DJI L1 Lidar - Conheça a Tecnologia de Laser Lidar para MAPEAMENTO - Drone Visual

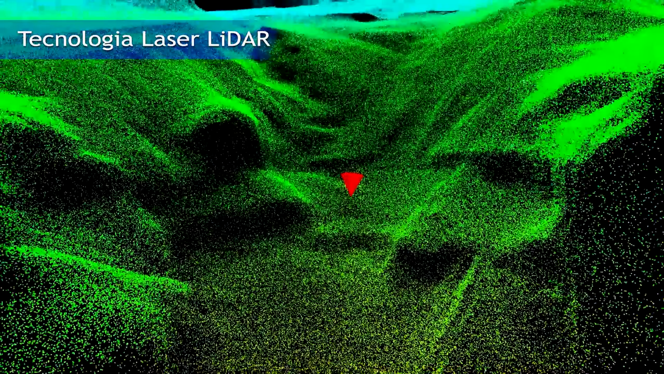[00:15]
Os sensores LiDAR funcionam emitindo pulsos de luz e medindo o tempo que levam para refletir de volta do solo, junto com a intensidade que o faz.
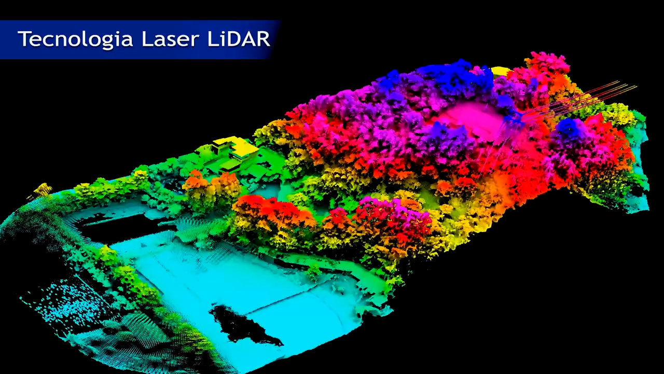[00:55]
O sensor LiDAR representa apenas uma parte de um processo complicado,
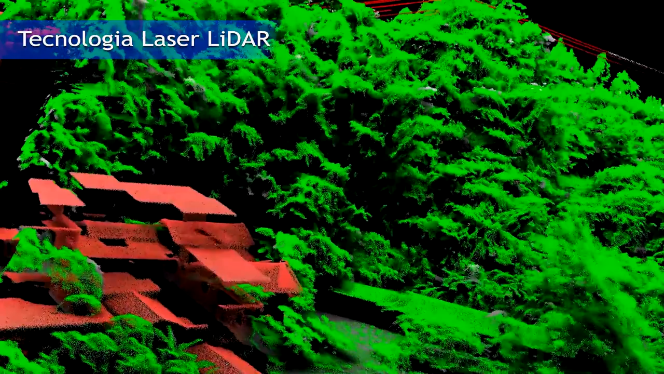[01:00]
para reunir dados necessários para construir uma nuvem de pontos que reflita com precisão o terreno e a sua topografia.
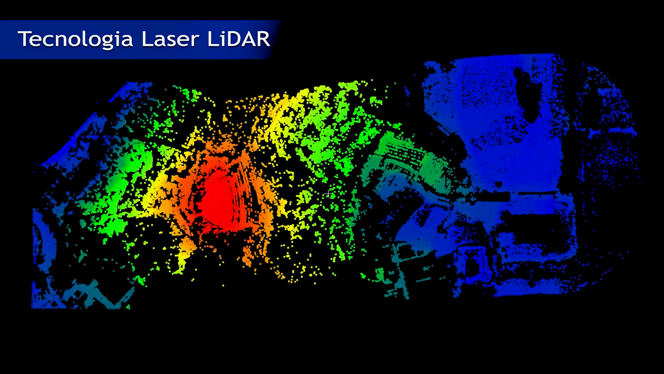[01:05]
O LiDAR incorpora outros sistemas de alta precisão,
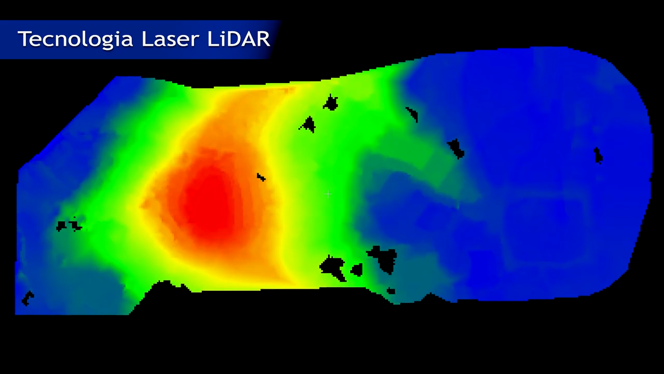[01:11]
como posicionamento de satélite e uma unidade de medição inercial, que é chamada de IMU.